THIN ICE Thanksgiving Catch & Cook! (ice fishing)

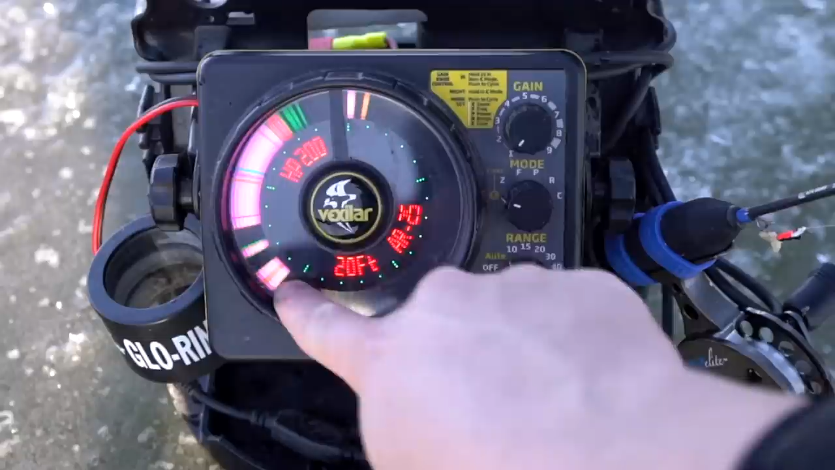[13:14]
All these are marks, these are fish right here. But I kind of want to zoom in on that area. So I'm going to flip to zoom, click it once, 6 foot bottom zoom. Nice. And then I'm going to adjust the power a little bit. I'm going to go to medium power. See, now I can kind of separate all those fish.